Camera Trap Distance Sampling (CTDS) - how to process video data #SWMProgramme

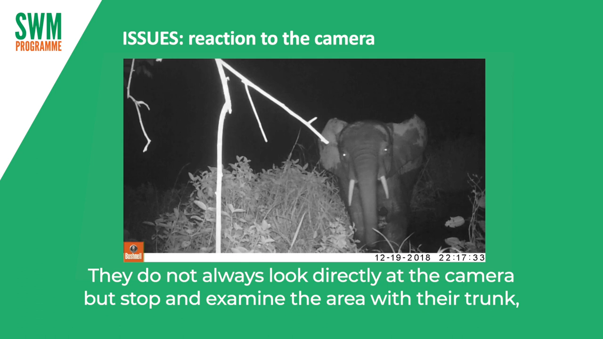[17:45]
They do not always look directly at the camera, but stop and examine the area with their trunk, smelling and feeling everything. They can do that for a long time. In this video, I recorded only the first snapshot, although the elephant was already reacting, and flagged all those remaining.